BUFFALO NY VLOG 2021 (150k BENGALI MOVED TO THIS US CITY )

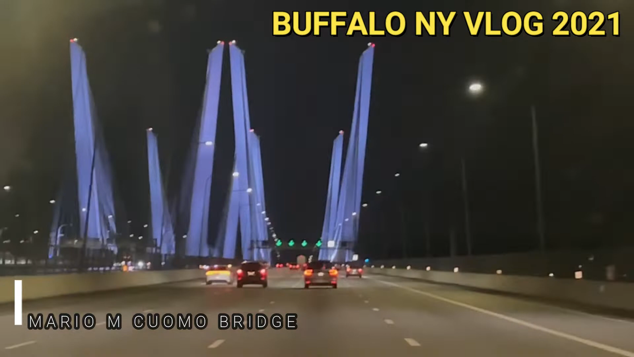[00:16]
It feels like it's at least 2 miles, 3 miles. 1 mile at least.
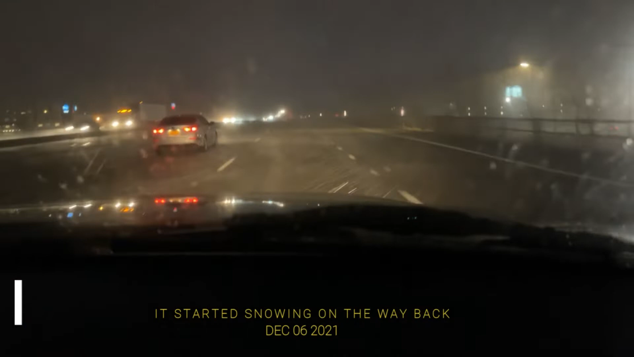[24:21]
Heavy snow. Ami jani na New York e snow hoyeche kina. But Buffalo the heavy snow. Just start hoyse matro amra just rona disi Buffalo theke when east heading towards New York,